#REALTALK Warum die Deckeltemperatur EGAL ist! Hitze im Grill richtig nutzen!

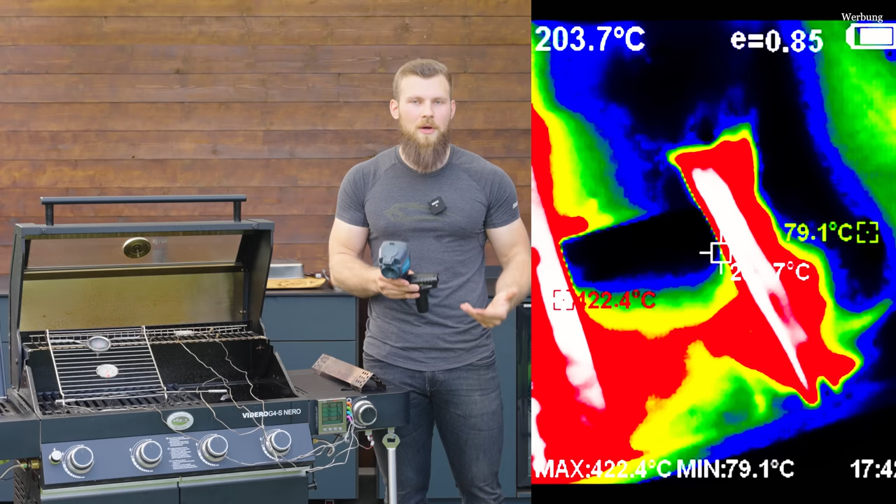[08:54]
On screen: spot 203.7°C, max 422.4°C, min 79.1°C
Und da haben wir natürlich an den Flammen die höchste Temperatur mit etwas über 400 Grad, 450 Grad ungefähr waren das, schwankt natürlich so ein bisschen. Wenn wir uns jetzt die Temperatur an den Brennerabdeckungen angucken, dann ist die ein bisschen da drunter. Die liegt so bei 380, 350 bis 380 Grad Celsius, ist also auch immer noch extrem hoch und gibt natürlich dann diese Strahlungsenergie auch an das Rost ab.